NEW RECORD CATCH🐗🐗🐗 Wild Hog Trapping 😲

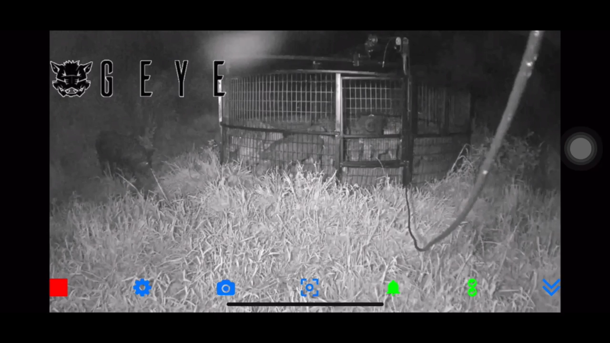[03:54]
And then later we video, we one of them come up. So he didn't, this one here didn't see it drop or he probably wouldn't be up there watching. So we know, we know there's two more out there. And then here's over at our trap. Got one in the middle and then one in the background that wouldn't go in. So we got some more trapping to do there in time. They'll both get in there eventually. I've got a picture of them both in there. I just hadn't been up a week when they was both in there, but we'll get them.
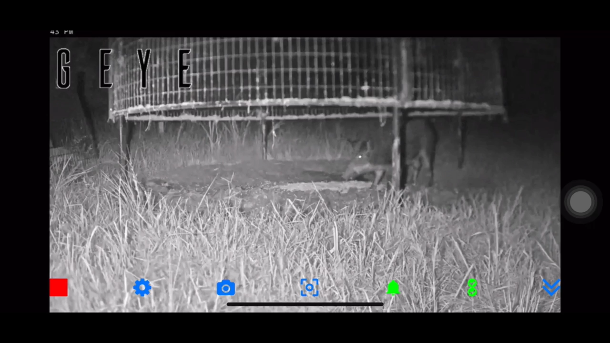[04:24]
Them ain't going there. Once they start and you keep that corn there, they ain't going nowhere.
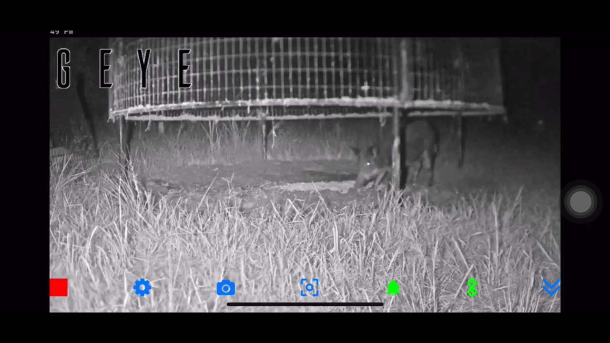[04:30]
Plus we already got a heck of a catch over at Mitt's place. And these traps are miles apart, but that one's getting close over there to the right now.
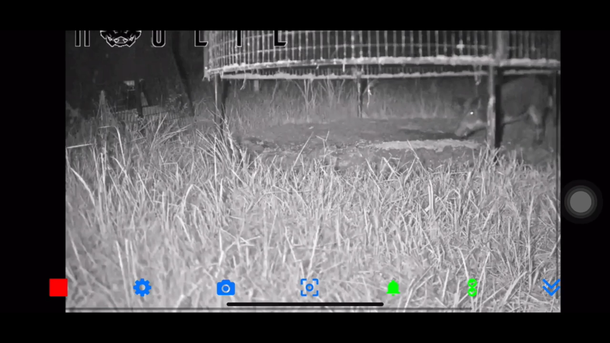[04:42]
I'm kind of looking around and scrolling around and make sure it ain't nothing else.